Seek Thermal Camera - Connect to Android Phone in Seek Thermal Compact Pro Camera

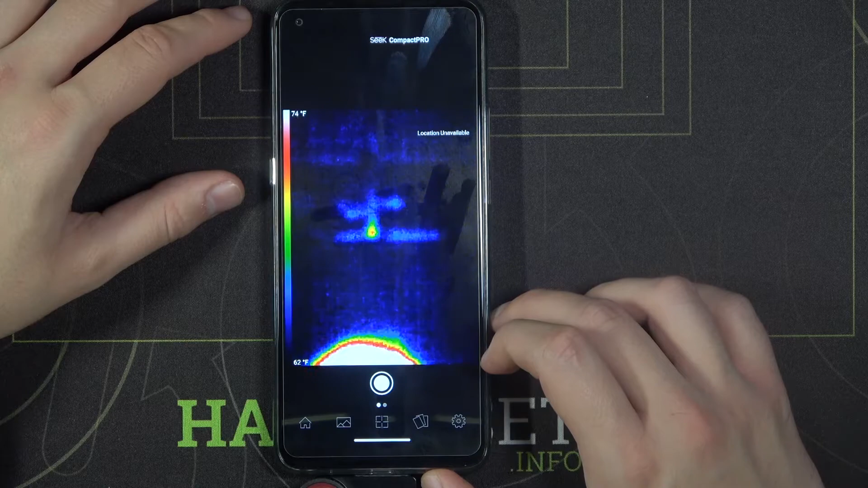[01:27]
On screen: scale top 74°F, scale bottom 62°F
can see it is turned on and the camera is working. So here is my hat as you can see
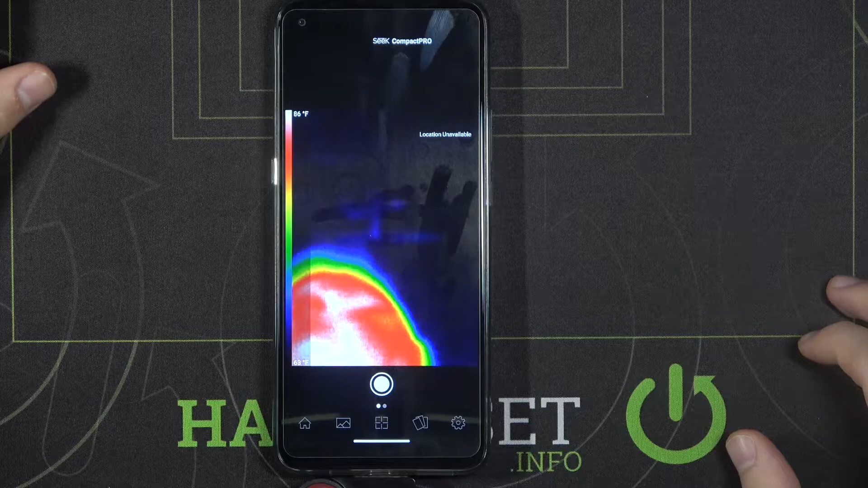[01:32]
On screen: scale top 86°F
and this palm of my hand.
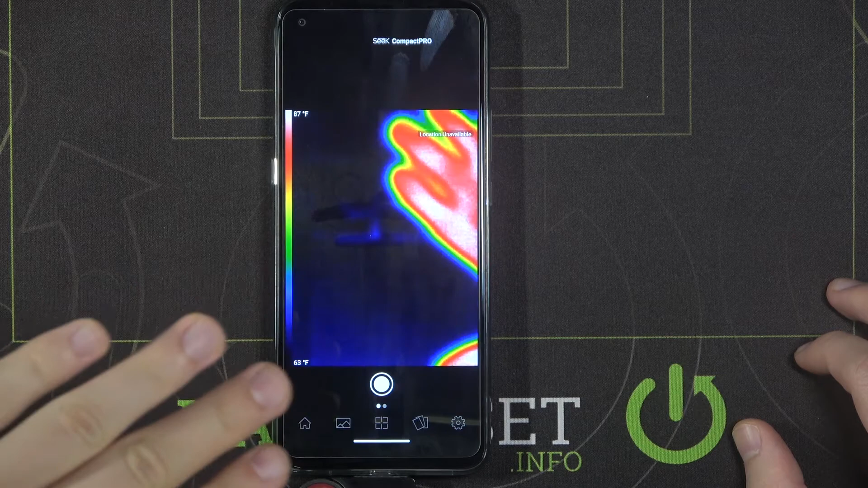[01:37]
On screen: scale top 87°F, scale bottom 63°F
Right.
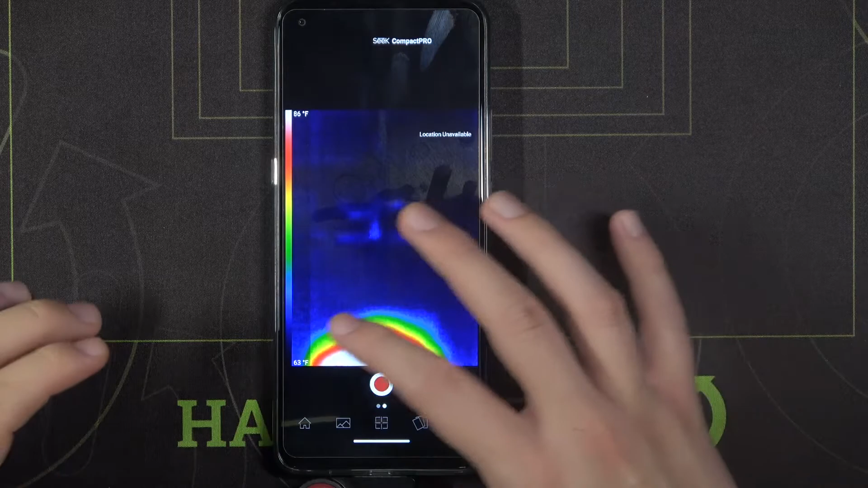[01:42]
On screen: scale top 86°F, scale bottom 63°F
And of course you know we can switch from taking photos. Right.
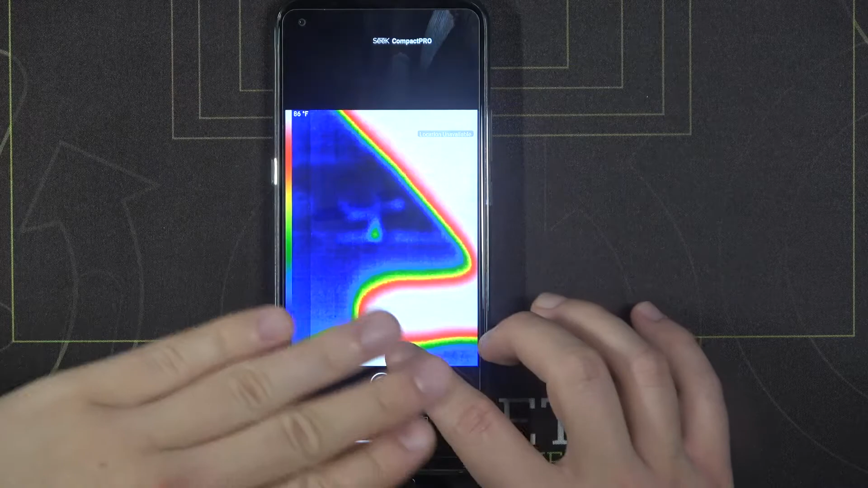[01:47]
We have to access the permission from taking photos to the video by swiping on the left.
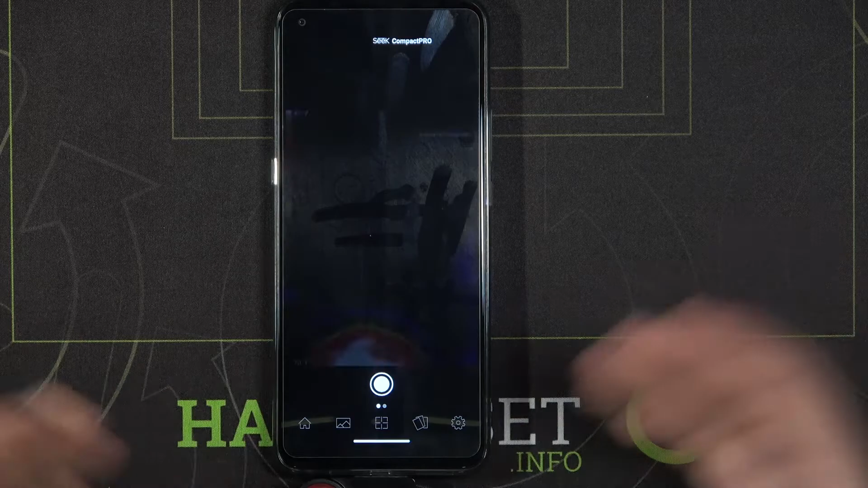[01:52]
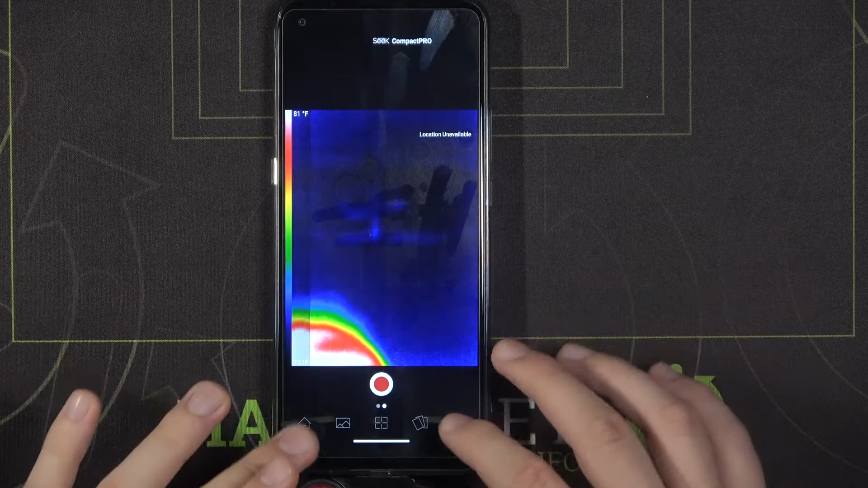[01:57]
And you know you can find this here the base stuff in this application.
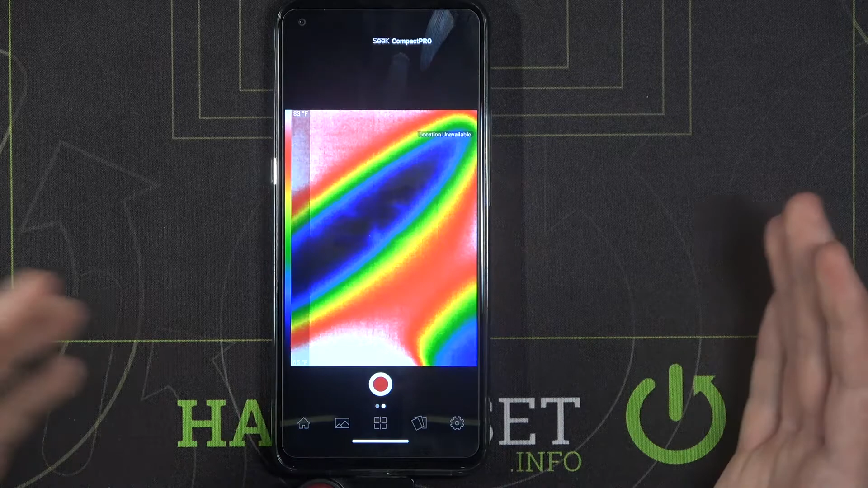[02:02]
But I will show you how it works in a different video. But basically that's how we can connect this camera,